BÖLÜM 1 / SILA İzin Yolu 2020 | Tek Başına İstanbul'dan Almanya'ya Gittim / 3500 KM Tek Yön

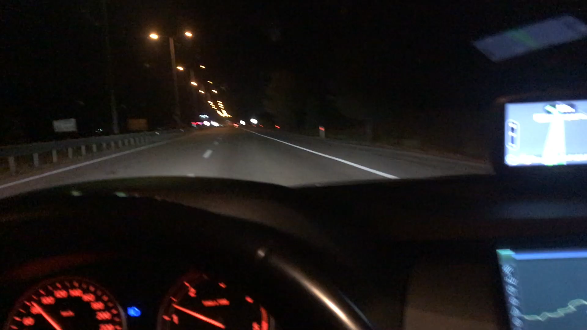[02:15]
Arkadaşlar şimdi Kapıkule'ye bir 6-7 kilometre kaldı. Size buraları da göstereyim şöyle. Normal bir gidiyorsunuz.
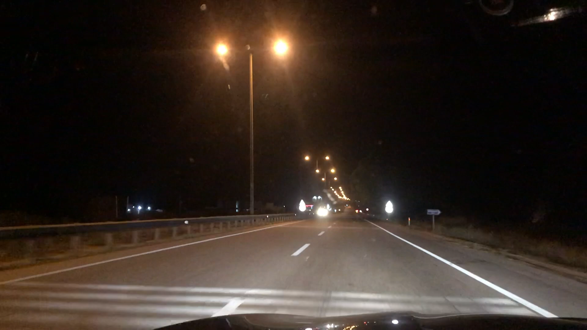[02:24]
Yavaş yavaş artık. Yani sınıra geldik arkadaşlar. Türkiye sınırına geldik. Birazdan Allah izin verirse sınırdan çıkacağız. Yolumuza devam edeceğiz. Yani bu şekilde devam arkadaşlar. Hadi bakalım.
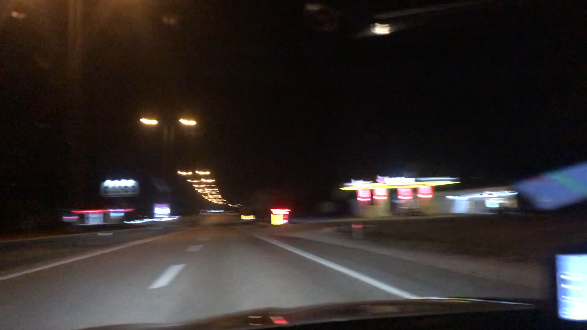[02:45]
Yani bu şekilde devam arkadaşlar. Şimdi Bulgar'a girmeden ne yapacağım?